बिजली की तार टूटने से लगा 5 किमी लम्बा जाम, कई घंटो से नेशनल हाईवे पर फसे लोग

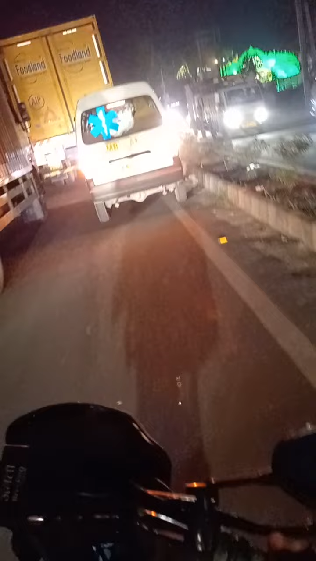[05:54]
गिरी है उसके बाद आप तस्वीरे देख सकते हैं यह लाइक तस्वीरे हैं कि एंबुलेंस के लिए भी जगा जो है सही से नहीं मिल पारी है तुसके आपके बहुत जादा जाम जरूर लगा हुए जिहां आपक
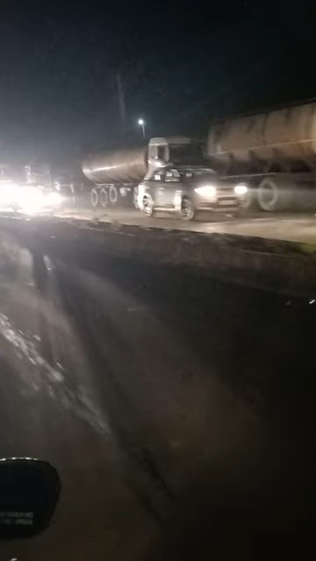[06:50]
पीपली की तरफ निकल रहे है इस वक्त तो किर्पया जो है आपको इंदरी रोड से जाना पड़ेगा या फिर अगर जरूरी काम नहीं है तो आप ना जाए क्योंकि घंटों तक का लंबा जाम
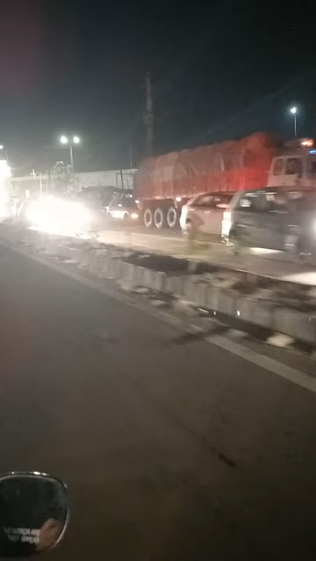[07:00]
लगा हुए जिहां उस वायर का क्योंकि हाई वोल्टेज तार है तो उसको मरमत
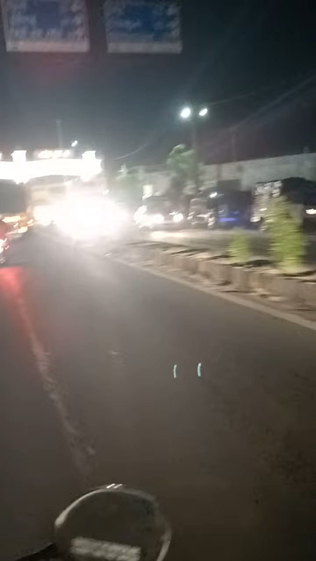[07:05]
के लिए भी काफी समय जरूर लग रहे हैं फिलाल ये तस्वीरे
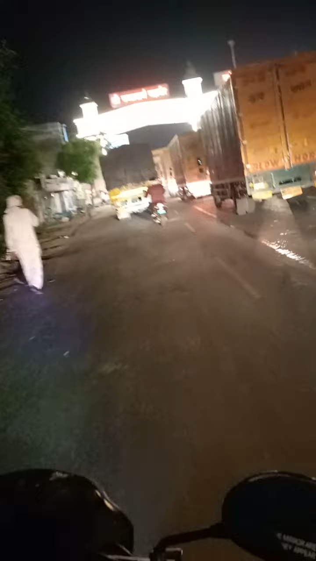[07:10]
हैं कि जाम को है जो इसी तरह से